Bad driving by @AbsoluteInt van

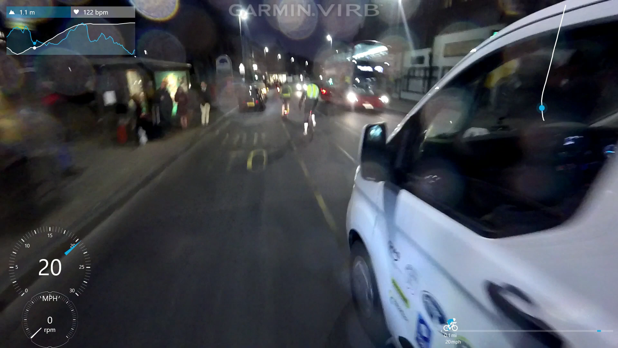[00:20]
distance, mate. Keep your distance. You kept slow fucking down as well, mate.